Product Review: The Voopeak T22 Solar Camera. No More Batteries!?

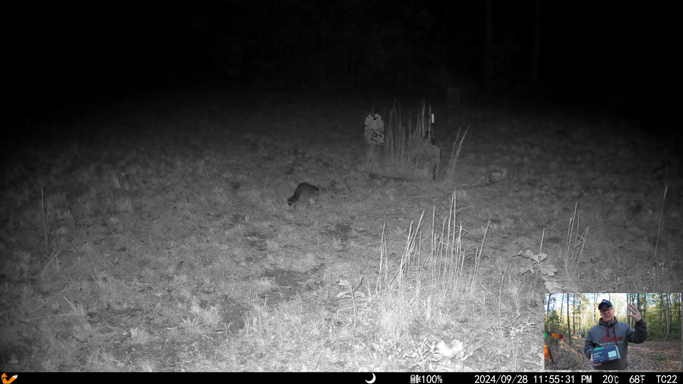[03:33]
And I positioned, you know, obviously the solar-powered contraption at the top toward that direction. But it's certainly not an all-day sun exposure.